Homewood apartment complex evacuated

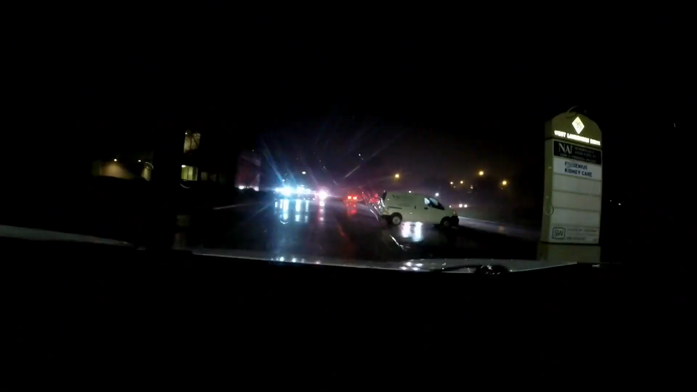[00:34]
You can see some of the water that's standing in the parking lot here after all the rain that we've seen here overnight. A lot of standing water in this front part of the apartment complex.